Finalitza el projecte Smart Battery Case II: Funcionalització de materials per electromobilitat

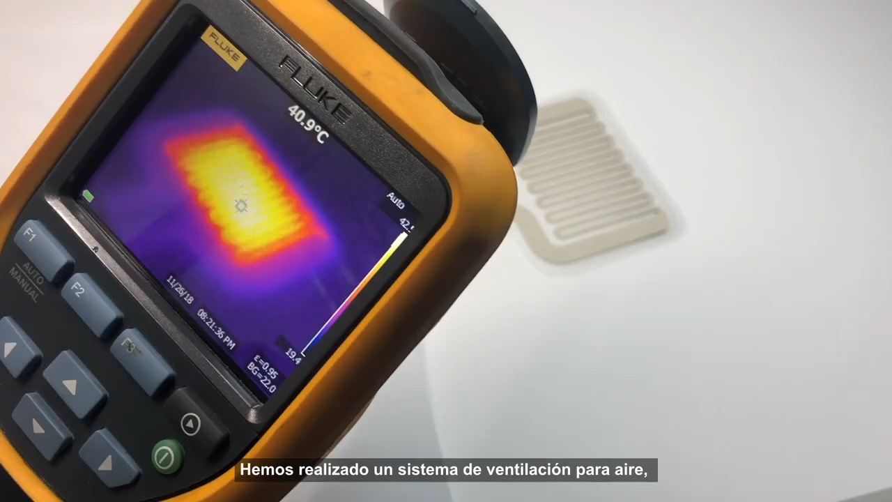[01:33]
On screen: spot 40.9°C
Hem fet un sistema de ventilació per aire, una entrada turbulent d'aire, que ens ha facilitat que les cel·les no passin d'una temperatura determinada,